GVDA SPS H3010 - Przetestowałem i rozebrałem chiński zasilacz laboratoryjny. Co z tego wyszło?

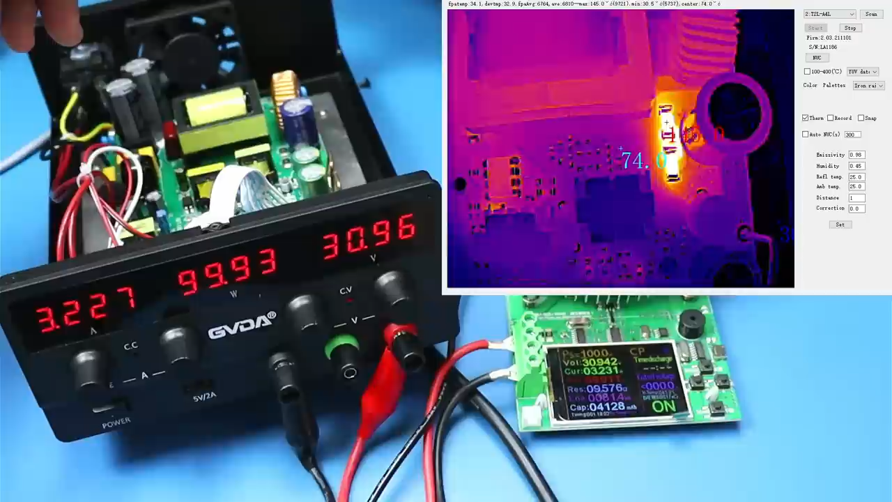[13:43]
140 stopni mają. Mniej więcej powiedzmy oczywiście, bo tu emisyjność trzeba wziąć pod uwagę. Ten kondensator się od nich też grzeje pierońsko. No niedobrze. Długo nie pożyje. O, zobaczcie na termistor. No nieźle powiem szczerze, że trochę gorąco tu jest. Natomiast tranzystory zimne. Tu jest oczywiście aluminium, więc to będzie odbijać. No ciekawe, ciekawe muszę przyznać.
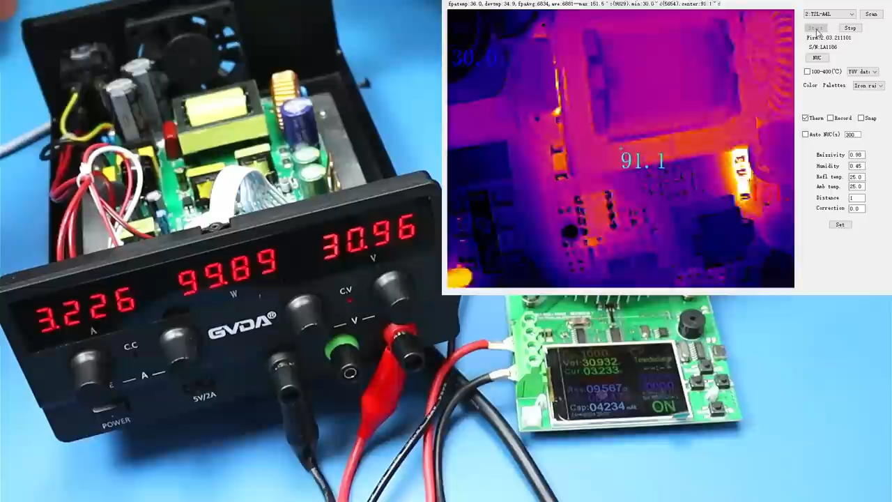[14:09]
Tu też coś jest, jakiś rezystor. Co o tym sądzicie? Wentylator cały czas stoi.
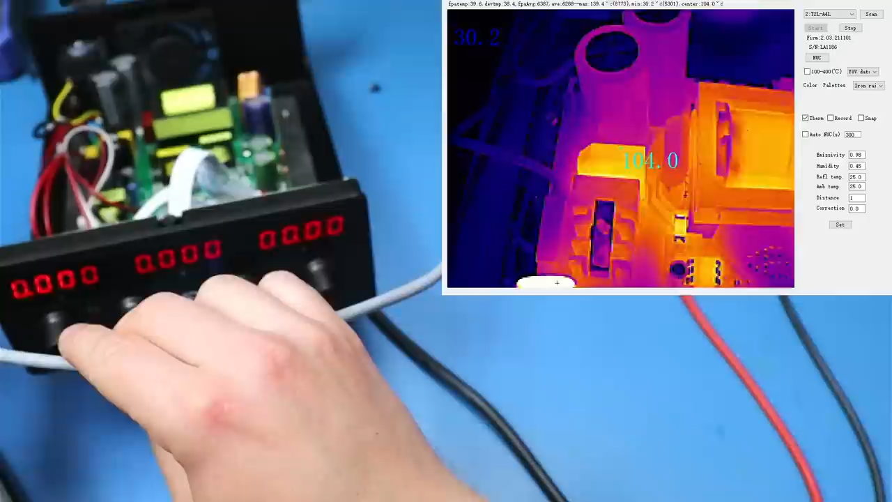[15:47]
Mostek 100 stopni. Transformator 107. Dławik 116. Tutaj też ten stabilizator się grzeje ładnie od panelu. No i tak to wygląda generalnie.
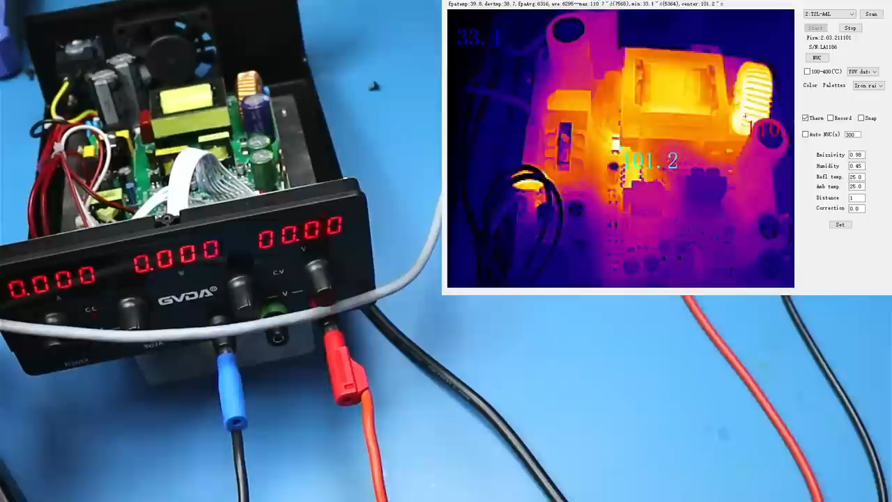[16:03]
Tu rezystor 100 stopni. Dobra, no ale już obciążenie jest wyłączone. Szczerze to byłem przekonany, że coś wystrzeli, ale jak widać udało się.